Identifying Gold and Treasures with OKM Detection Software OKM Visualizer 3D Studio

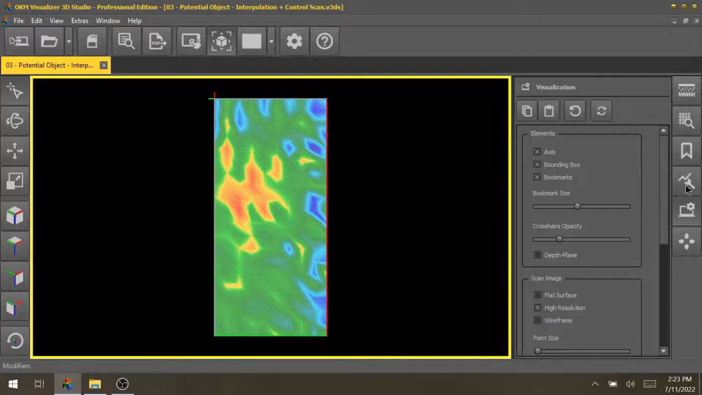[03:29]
That's why we have created for example a filter, a modifier which is called interpolation. You go through modifiers and then you click on interpolation and this filter may help you in finding your target.
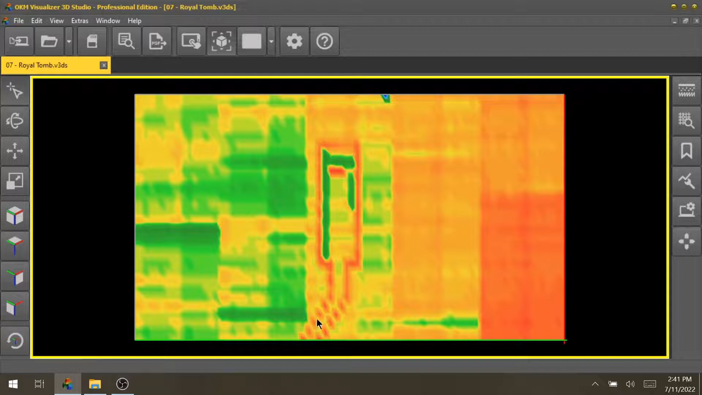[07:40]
Because we are always looking for structures which human beings have actually performed and done to the soil. And if you look very prominently you see here in entrance and then here you see the royal tomb with a red color and inside there's some green etc.